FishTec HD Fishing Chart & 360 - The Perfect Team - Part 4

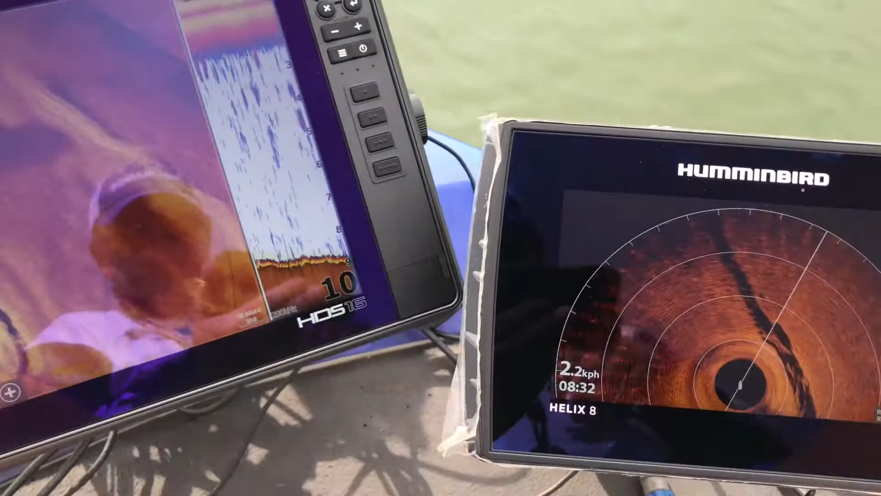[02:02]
here here's some interesting stuff look at this beautiful ledge here on this 360 you take a screenshot
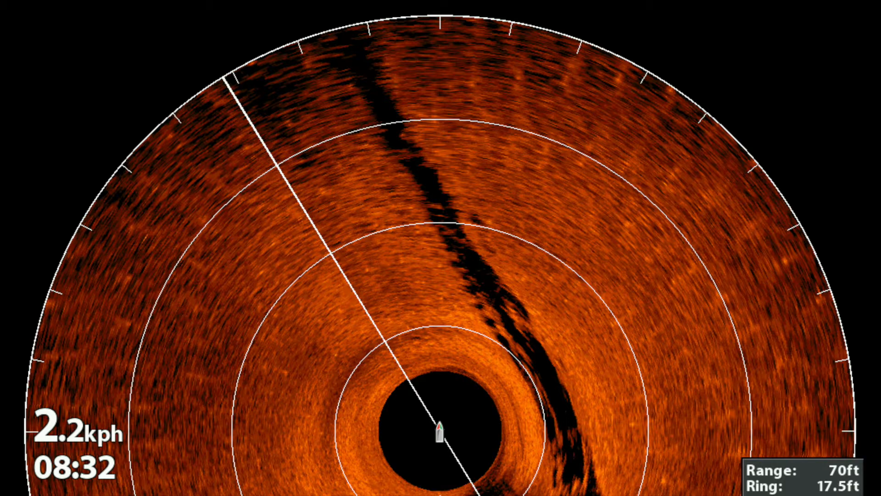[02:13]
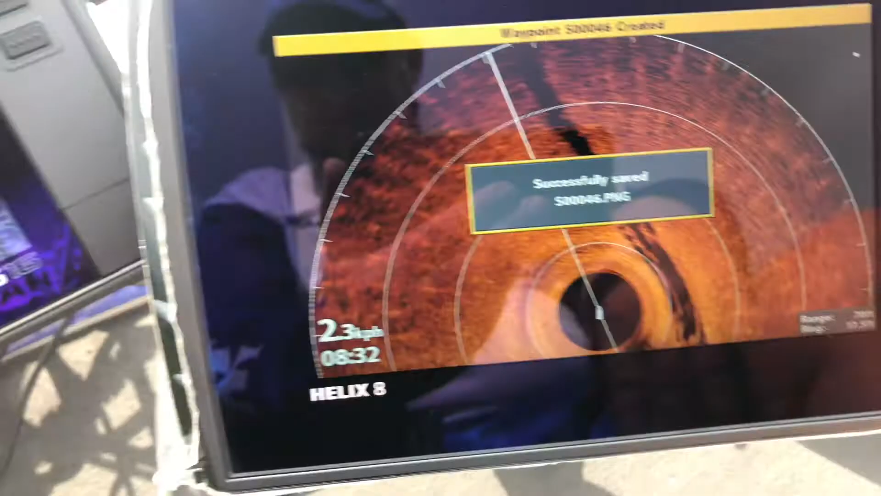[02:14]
and now we're going to cruise down this bank here
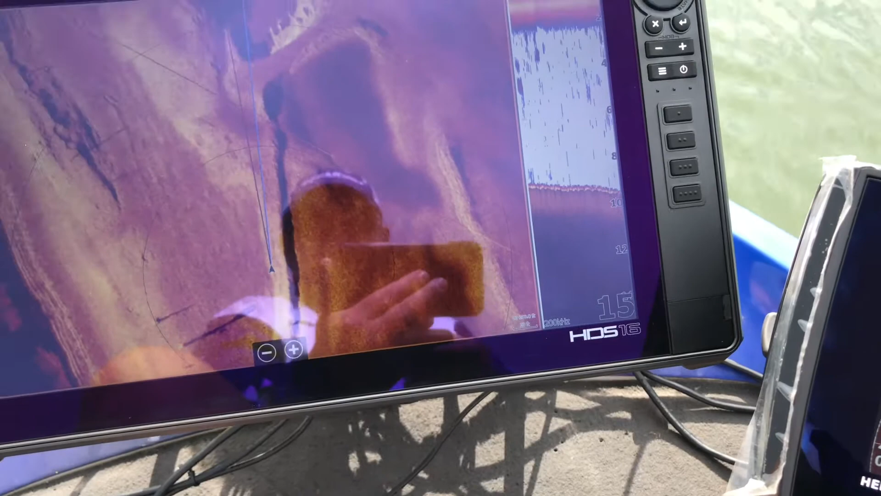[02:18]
really really cool stuff
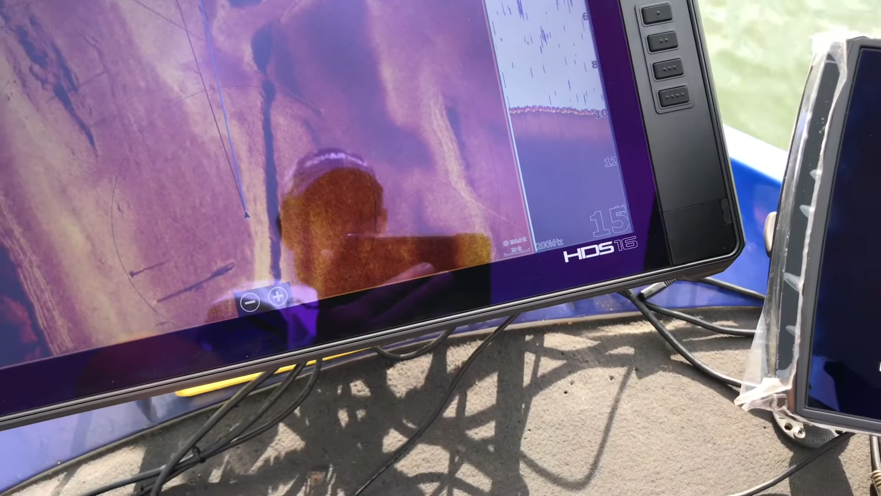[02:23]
can you see this bridge coming up here
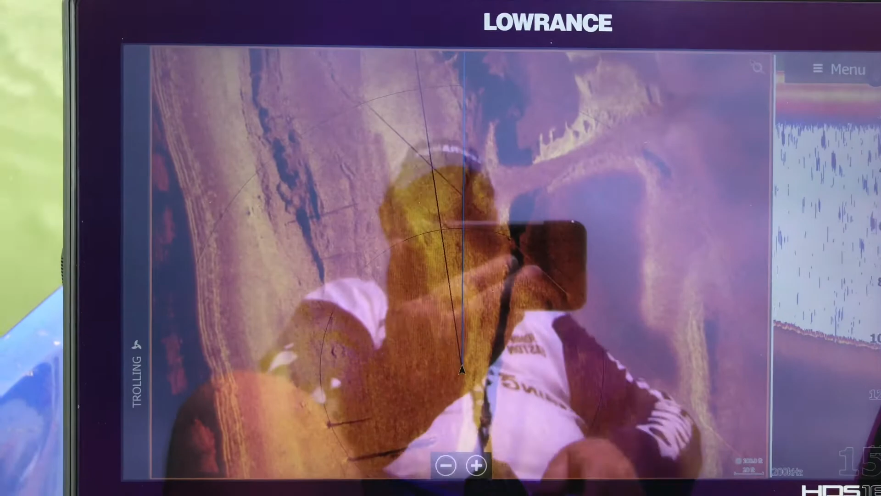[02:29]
let's take a screenshot of that bridge
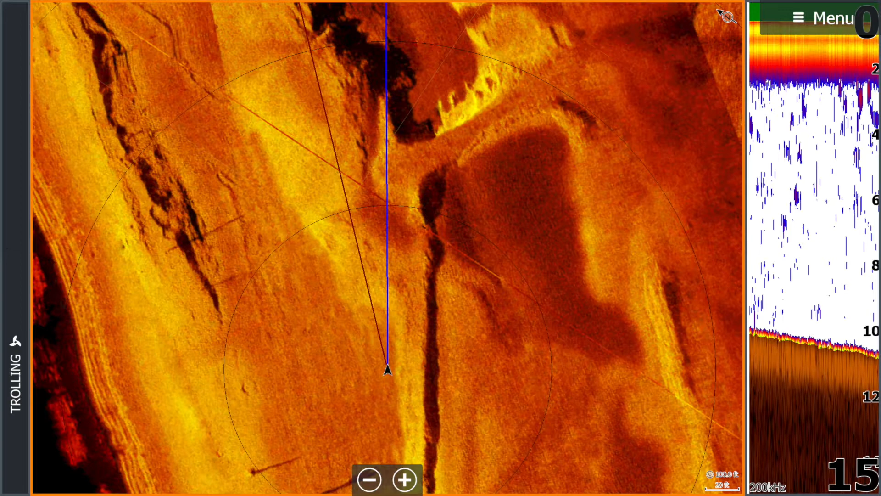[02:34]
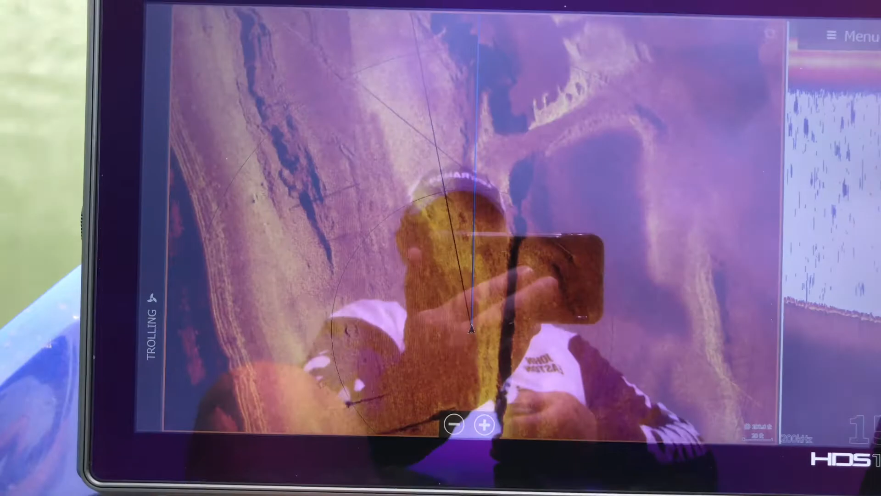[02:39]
i'll put all this in the video and of course we've got sonar running
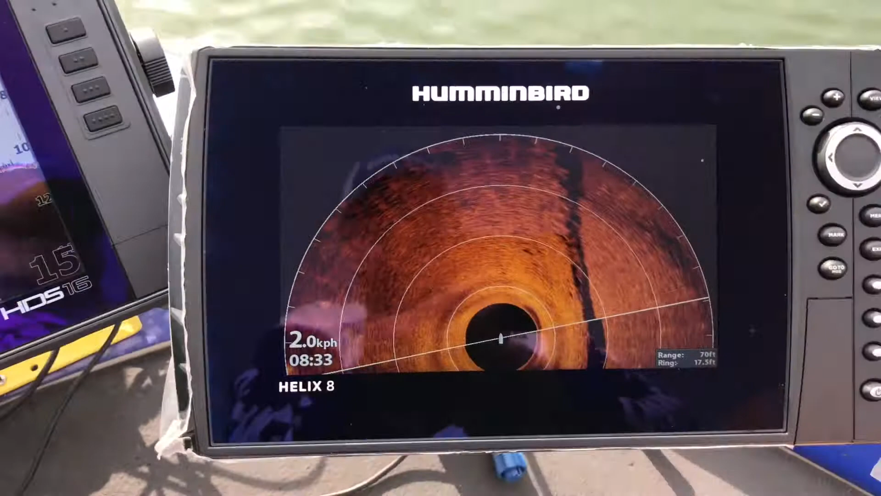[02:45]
On screen: speed 2.0 km/h
there's our 360 view we should be coming up to the bridge
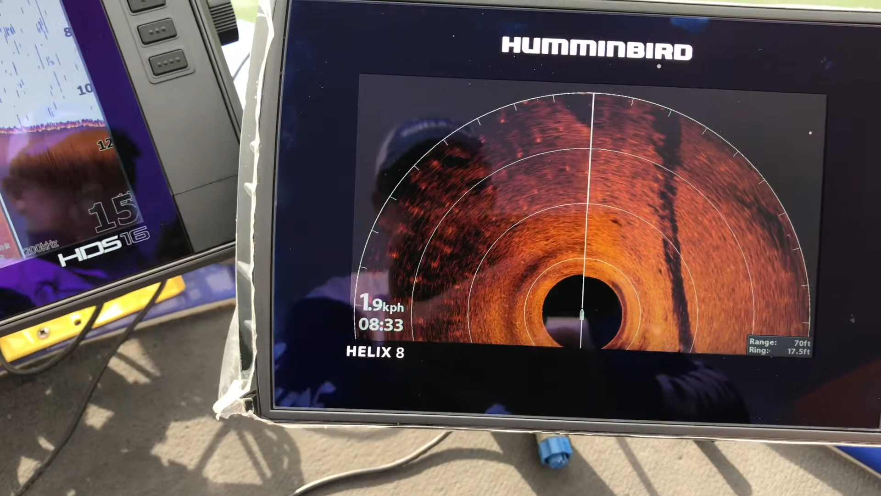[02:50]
On screen: speed 1.9 km/h
now this is going to be really interesting to see what sort of quality i'm getting a little bit of cross pinging
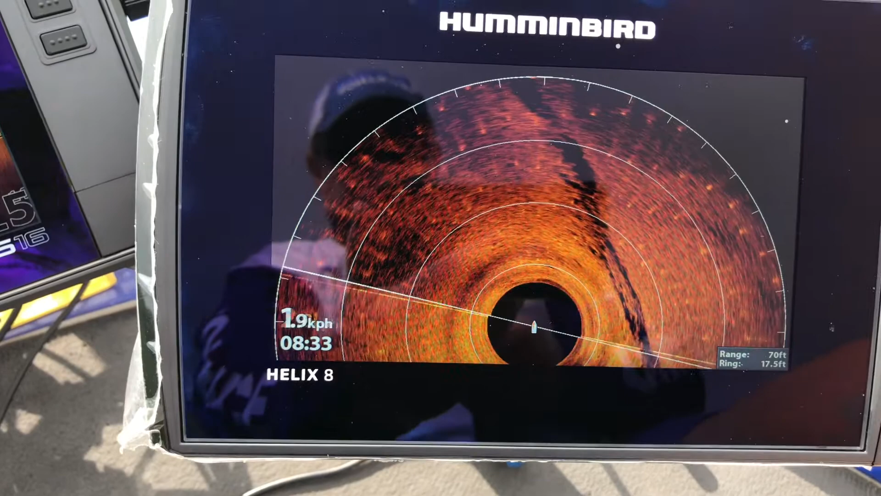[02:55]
that you can see there that is coming from the 200 kilohertz
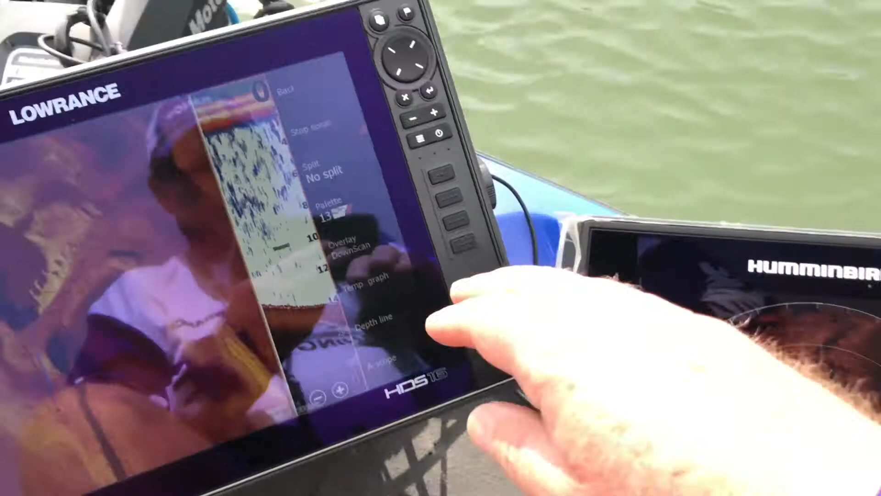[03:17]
no it was already stopped let's put it back on back back back to the charts
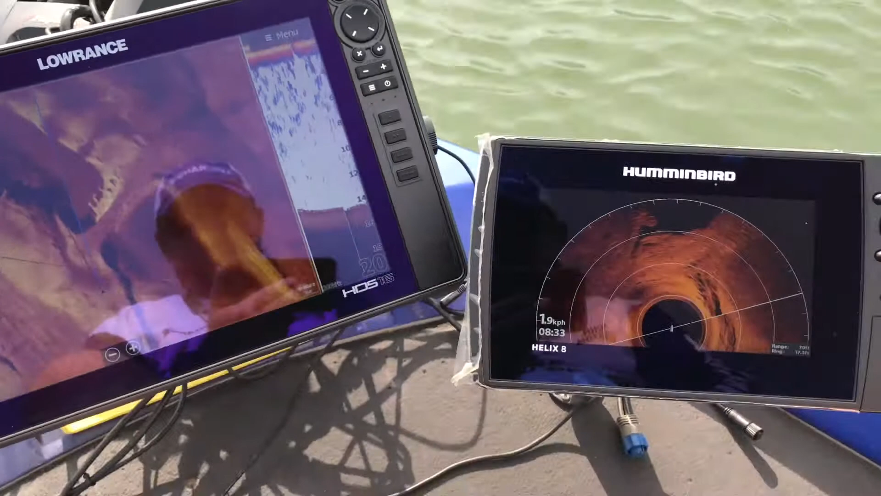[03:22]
okay there's the bridge can you see the bridge coming into play now
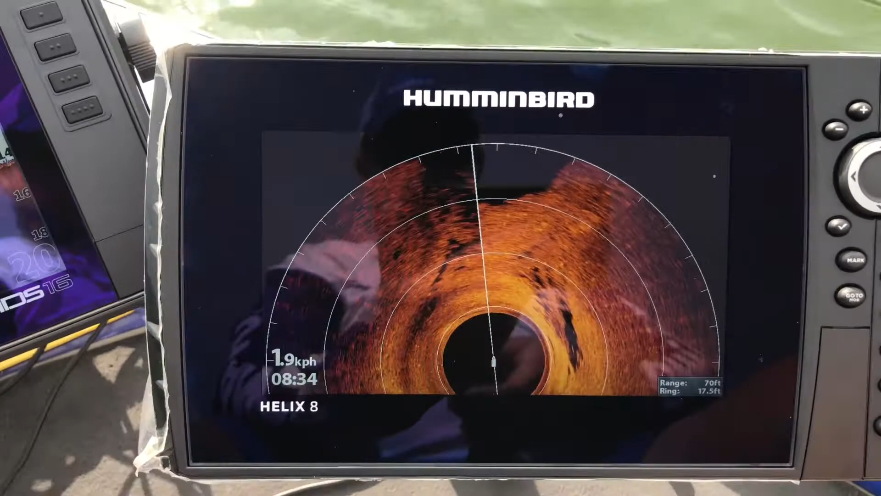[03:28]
On screen: speed 1.9 km/h
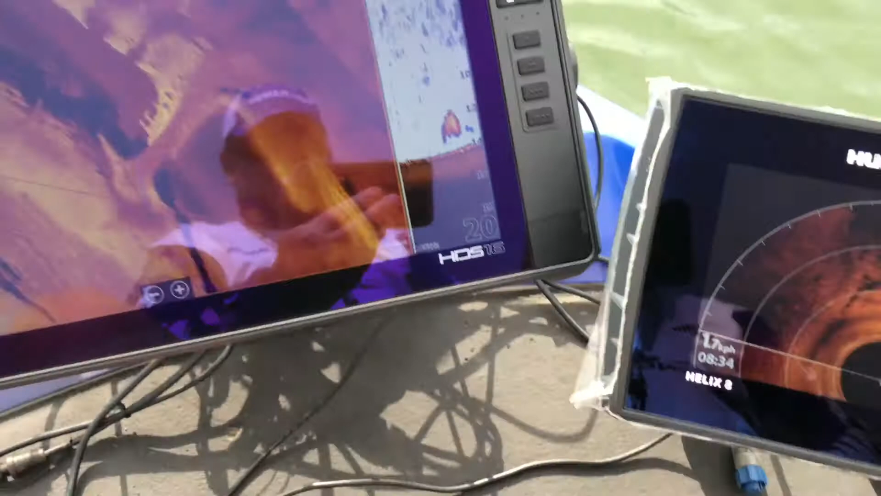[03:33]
there it is there and there's a fish now you see now i don't have a rod in my hands and that's my own fault that would be a perfect situation man
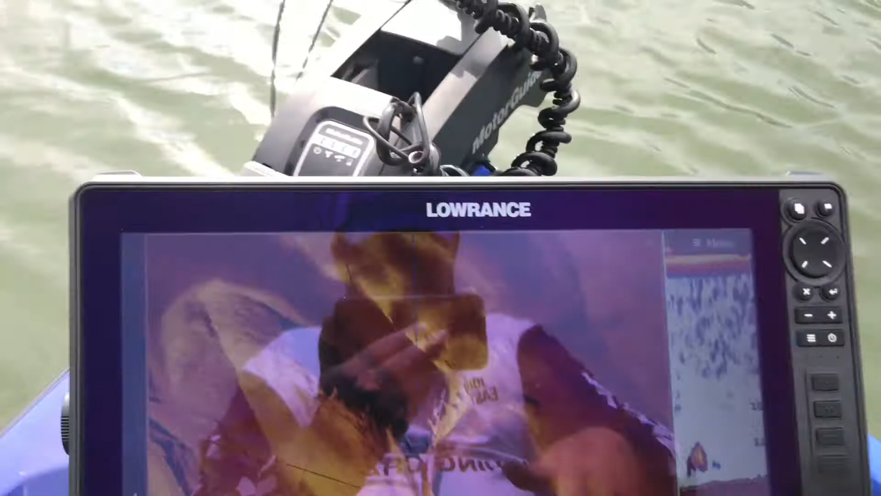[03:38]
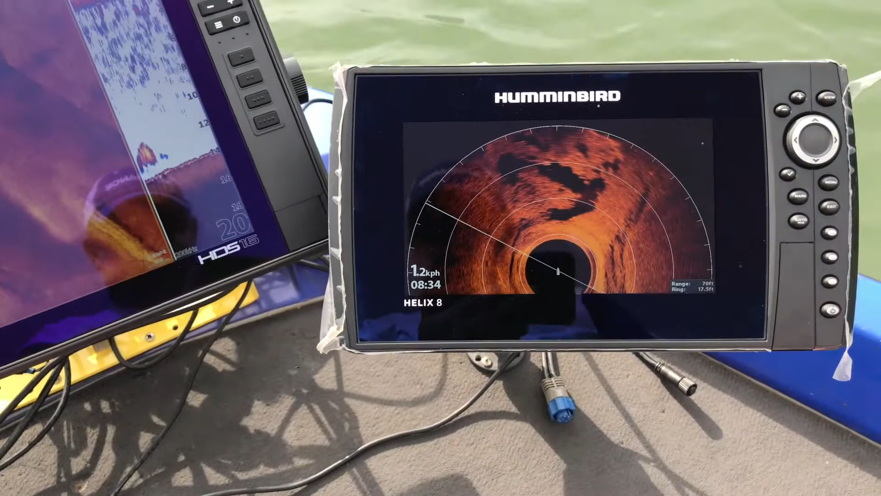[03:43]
strange that we didn't see the fish here in this little water column
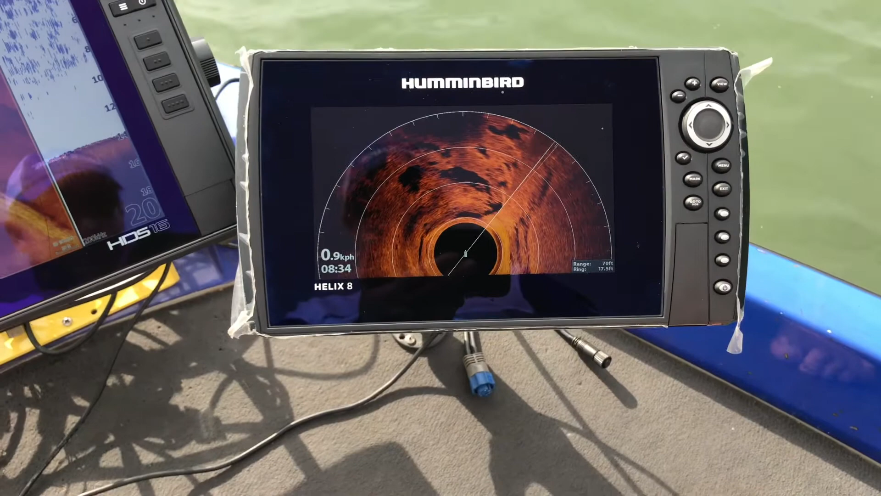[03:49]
guys i can tell you now